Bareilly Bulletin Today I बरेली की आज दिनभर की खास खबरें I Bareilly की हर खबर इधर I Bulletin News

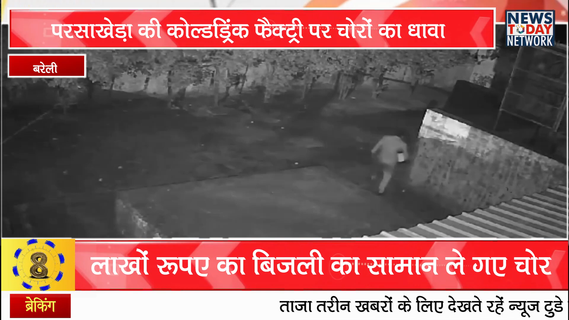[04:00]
बरेली के परसाखेड़ा औद्योगिक क्षेत्र में स्थित वृंदावन बेवरेज फैक्ट्री के विद्युत यार्ड से लाखों की कीमत का बिजली का सामान चोरी हो गया। चोरी करते हुए 3 लोग सीसीटीवी कैमरे में कैद हुए हैं।